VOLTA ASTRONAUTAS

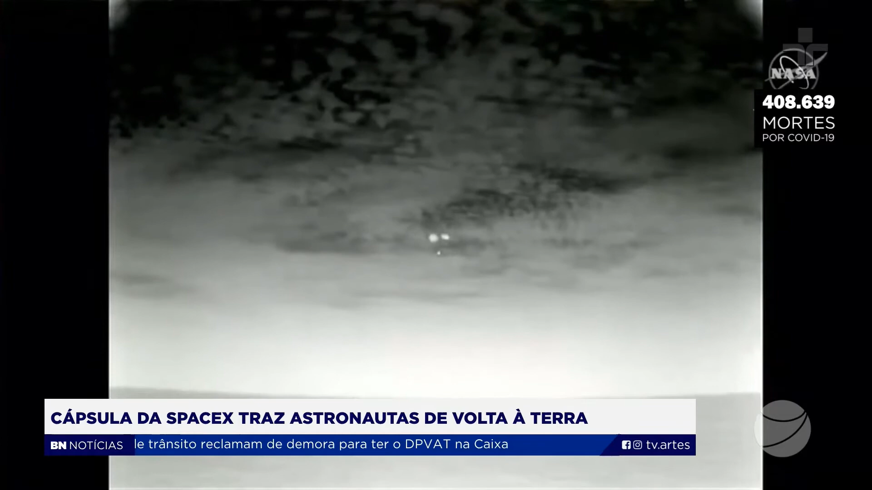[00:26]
voltaram à Terra na madrugada deste domingo. A cápsula Crew Dragon da empresa SpaceX aterrissou no Golfo do México,
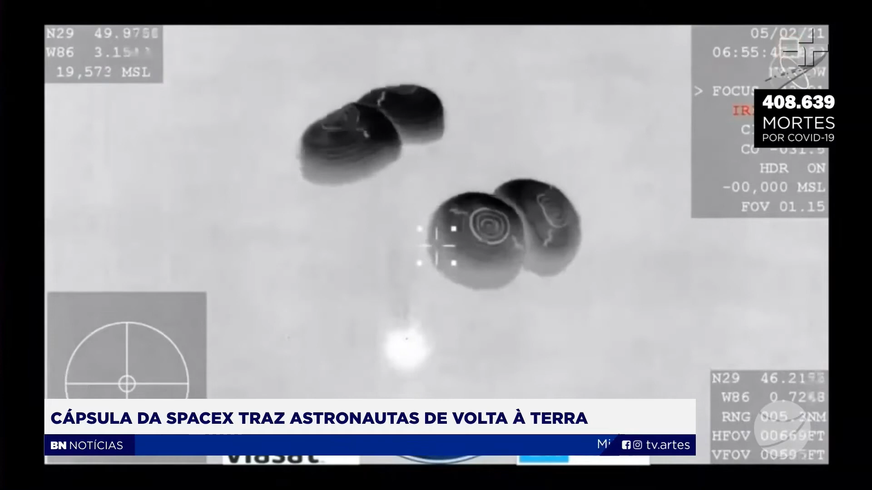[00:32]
sudeste dos Estados Unidos, depois de um voo de seis horas e meia a partir da ISS.